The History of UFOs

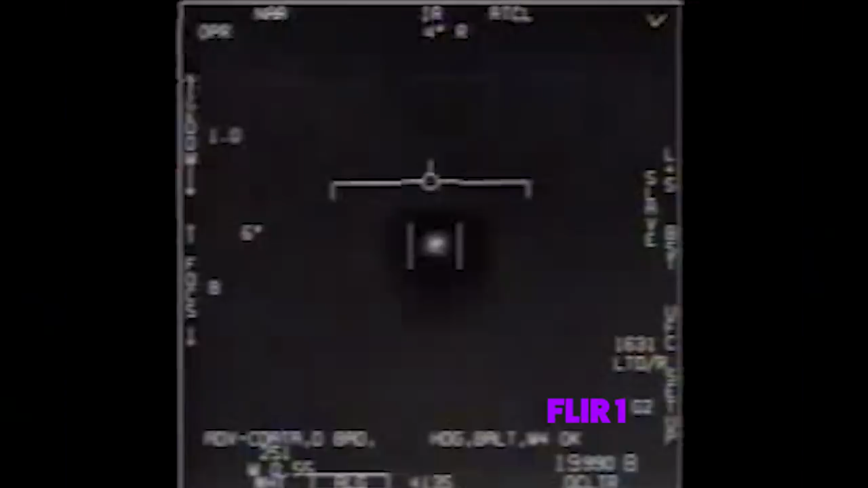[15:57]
According to the operator, the object would appear out of nowhere around 80,000 feet,
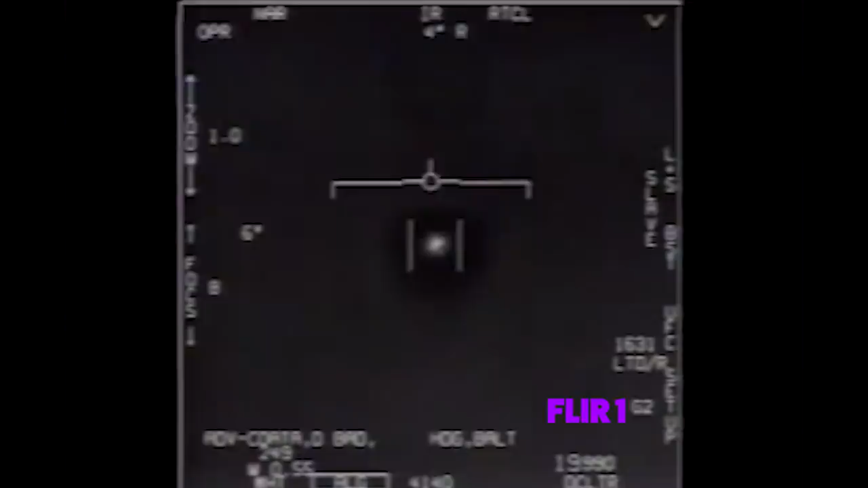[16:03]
dive to about 20,000 feet, hover,
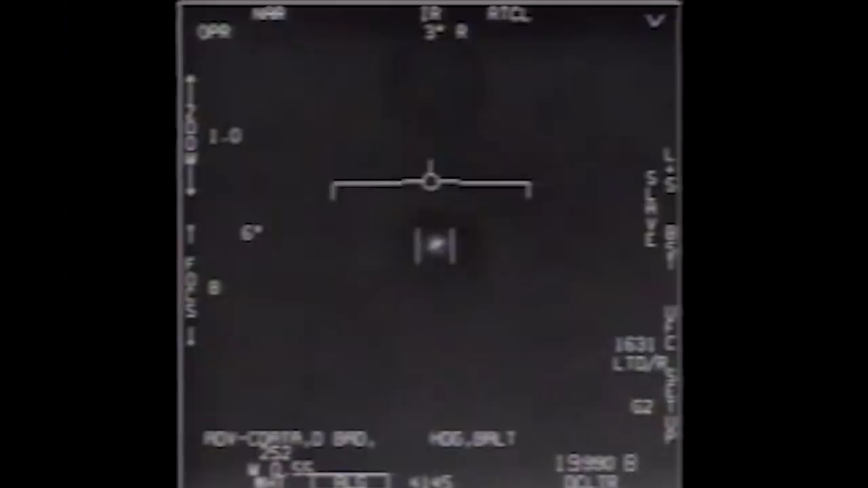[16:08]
and then it would disappear from radar or shoot back upwards.
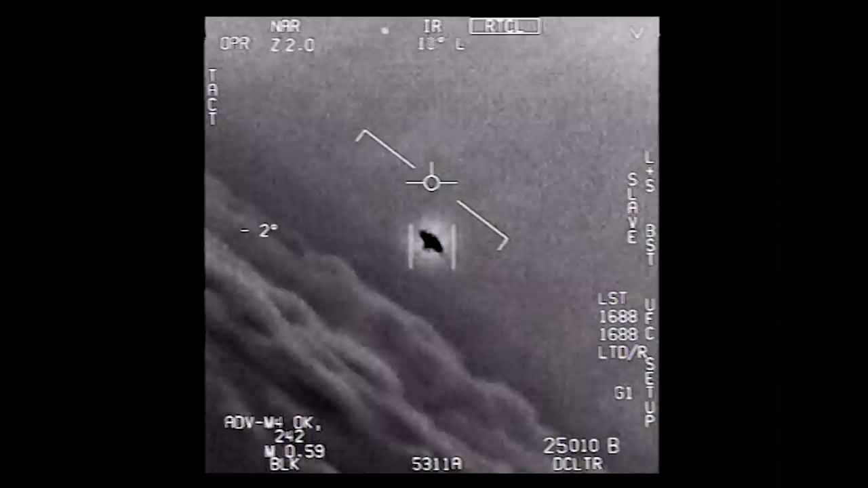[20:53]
That's not our LNS, though, is it? It's not. That is the LNS, dude. Well, if there's like... Look at that thing! It's rotating.